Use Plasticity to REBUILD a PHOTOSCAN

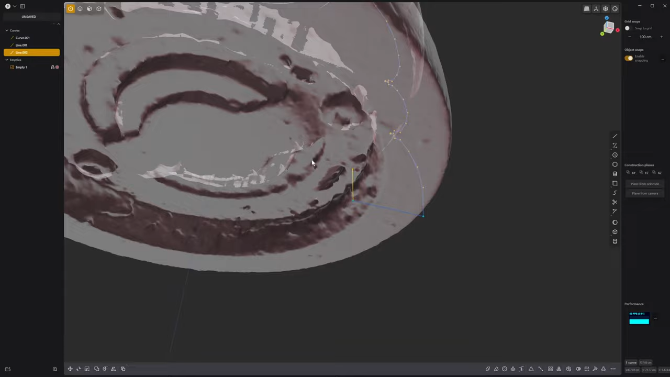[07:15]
not going to worry too much about this bottom part i think that can come in as normal detail